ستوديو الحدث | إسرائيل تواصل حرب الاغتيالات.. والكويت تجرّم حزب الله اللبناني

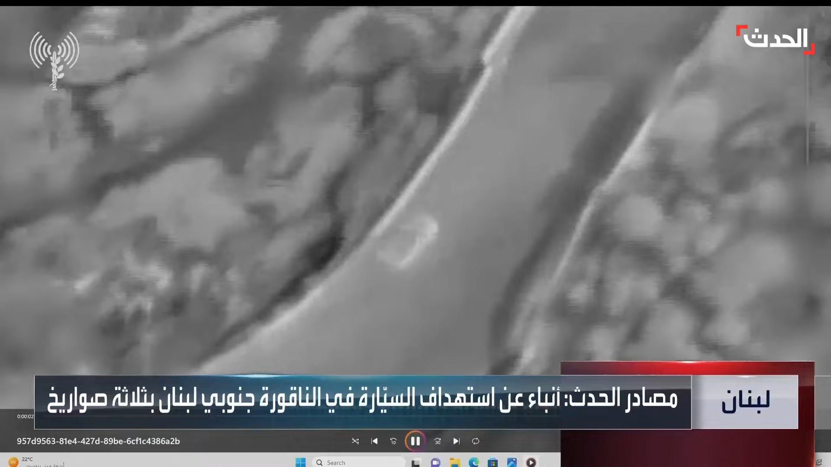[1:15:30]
للحظة استهداف مسيرة إسرائيلية لسيارة تقل ثلاثة عناصر من حزب الله في منطقة الناقورة.
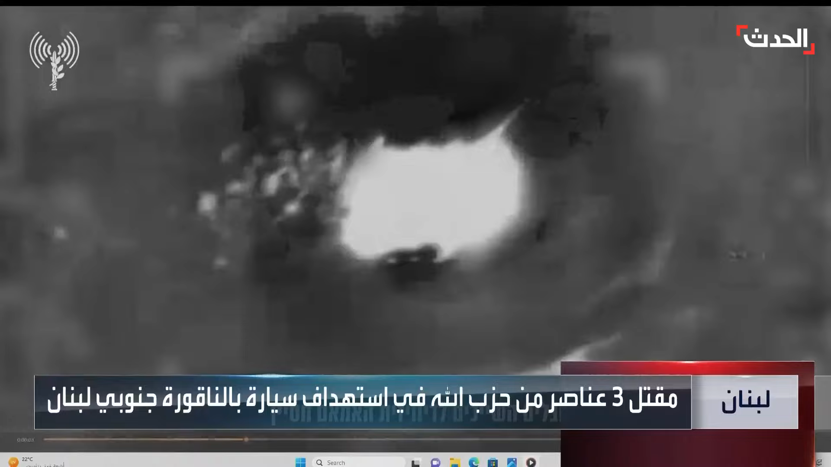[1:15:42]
إذن هذا الفيديو الذي يبثه الإعلام الإسرائيلي حول لحظة استهداف مسيرة إسرائيلية
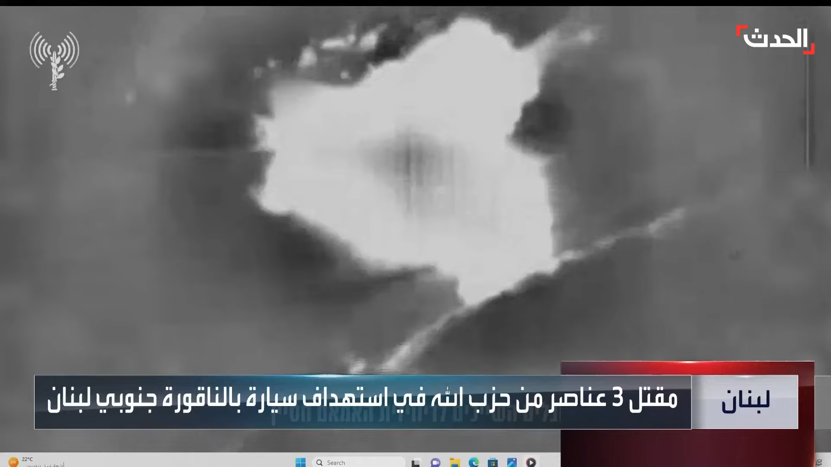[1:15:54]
لسيارة تقل ثلاثة عناصر من حزب الله في الناقورة. إذن دكتور حارث، بداية لو تعلق لنا على هذا الفيديو، هذا الاستهداف بهذه الطريقة في هذه المنطقة، وأيضا هل يمكن أن تنفلت الأمور على الرغم من عدم رغبة الأطراف في توسعة نطاق الحرب لتشمل هذه الجبهة؟